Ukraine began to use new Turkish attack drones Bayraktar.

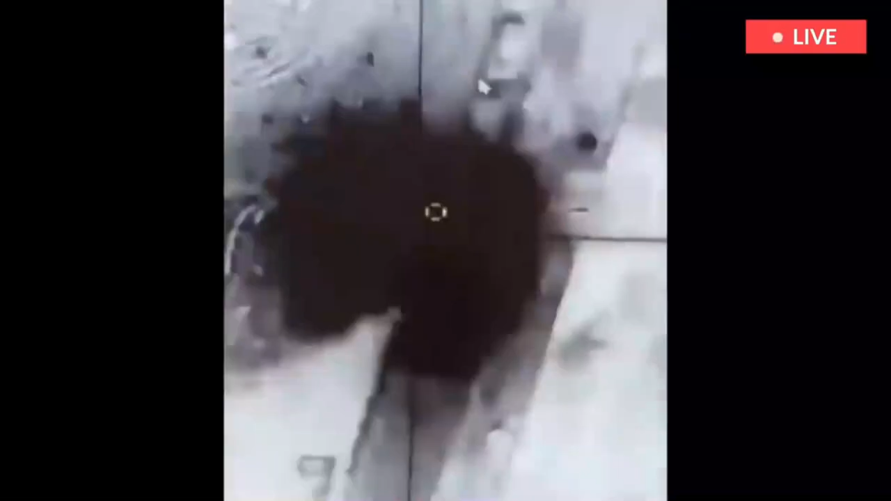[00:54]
On the video footage presented, you can see how the strike drone strikes unmarked military equipment.